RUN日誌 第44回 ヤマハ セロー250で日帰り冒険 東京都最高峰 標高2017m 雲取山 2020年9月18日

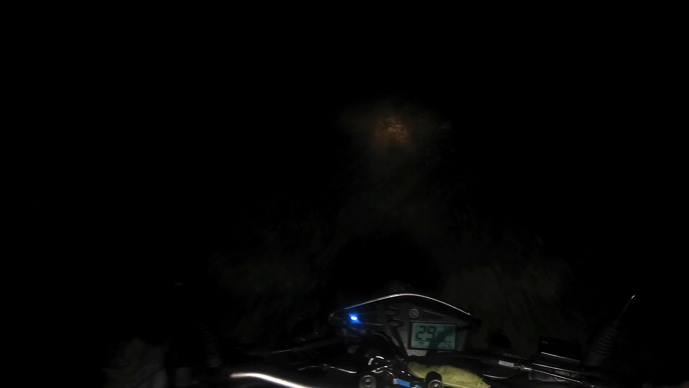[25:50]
帰りの道を走っているところです